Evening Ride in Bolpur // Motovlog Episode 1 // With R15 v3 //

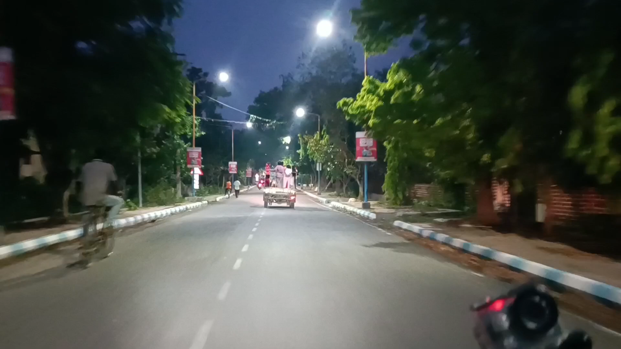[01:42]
अभी चलते थोड़ा पार्क तरफ घूम लेते हैं
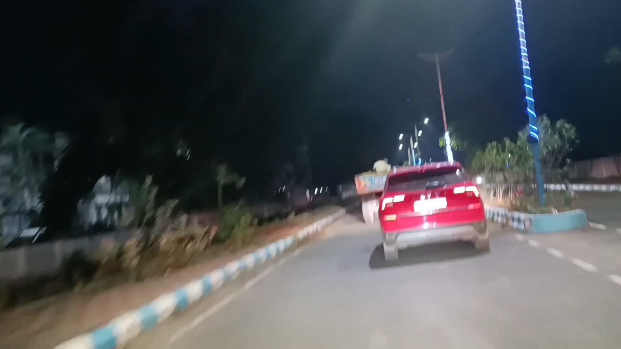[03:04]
चल रहें प्रांतिक रोड में जो कि यहां से डारेक साम बेटी जाता है
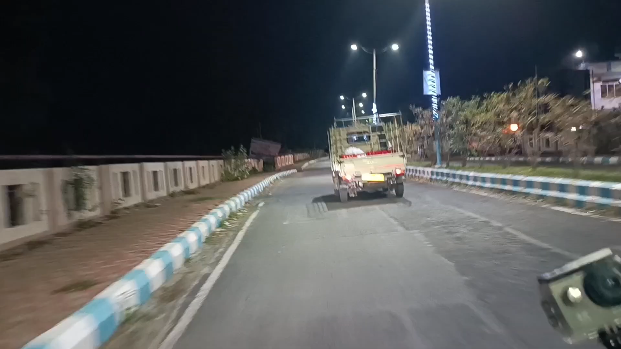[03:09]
साम बेटी पहुंच गए हैं तो यहां से हम लोग साम बेटी से में चोक से लेप्ट लेकिए हम लोग सिधा बोलपूर तरब एंट्री करेंगे तो थोड़ा पाइक अभी ड्रैक कर लेतें गाइस नौर्बल स्पीड में आई
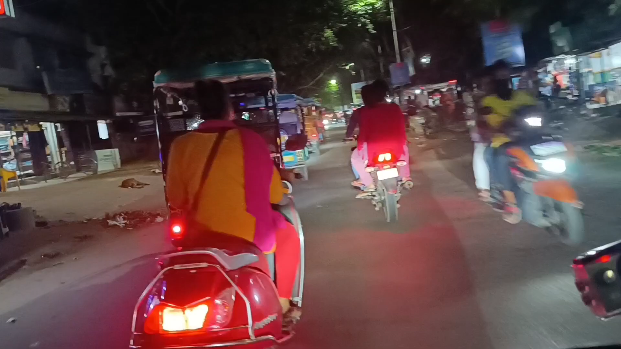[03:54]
सब्सक्राइब से जाम लगने सुरू हो जाता है अभी बोलपूर में मार्केट जाएंग तो उधर और भी जाम है और भी हम लों को जगा एक्स्प्प्रोर करना है गाईज
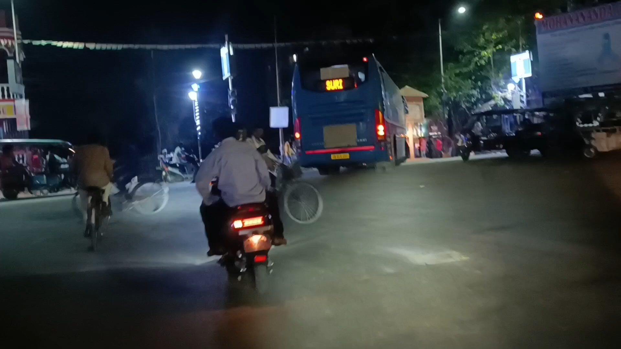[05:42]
चाहिंबने जबहें इसके राइड साइड दर बस्टेंड क्ले लेते हैं लेप लेने के बाद सिधा है
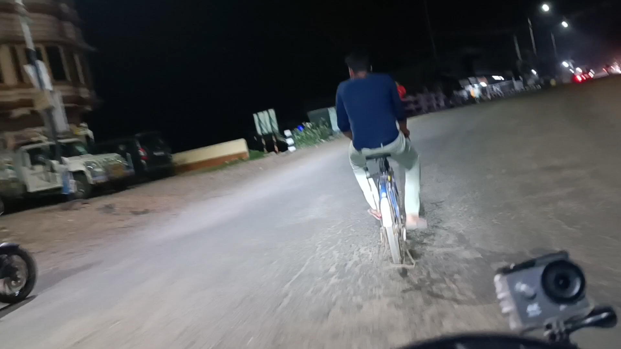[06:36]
बोलपुर का बाइपास रोड बोल सकते हैं इसको यहां
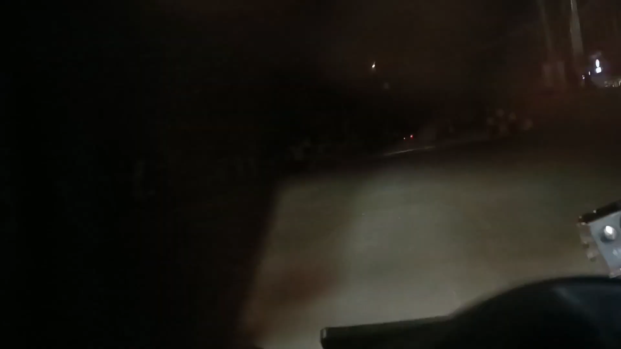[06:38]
से राइट लेके अभी हम लोग निकलते हैं और एक और एक जगह दिखाने के लिए